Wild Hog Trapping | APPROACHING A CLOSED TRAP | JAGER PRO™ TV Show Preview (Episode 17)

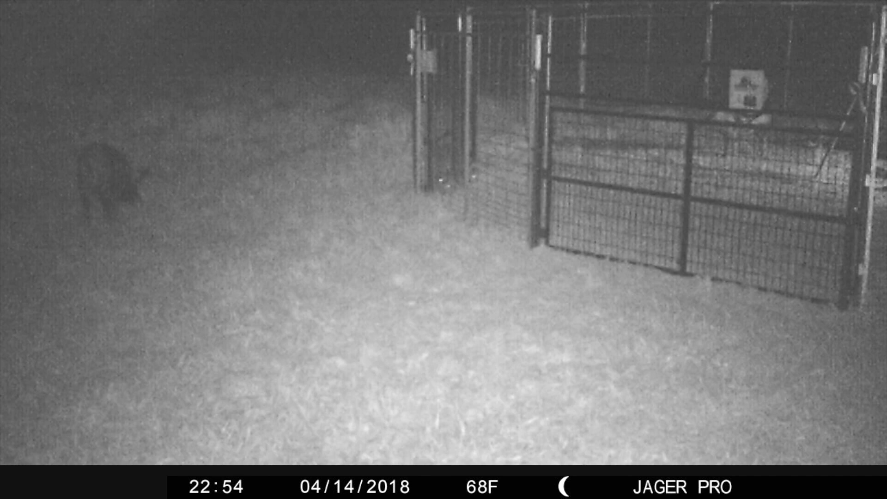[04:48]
Our integrated approach uses a series of control methods and technologies based on the intel we gather each week.
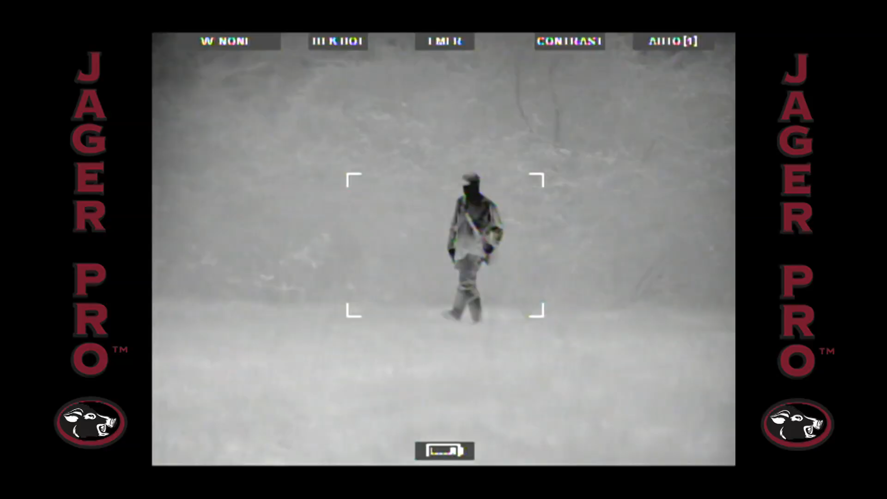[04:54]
The process of approaching a closed trap using a highly skilled hog control operator with high-resolution thermal products is absolutely necessary to remove trap-resistant adults.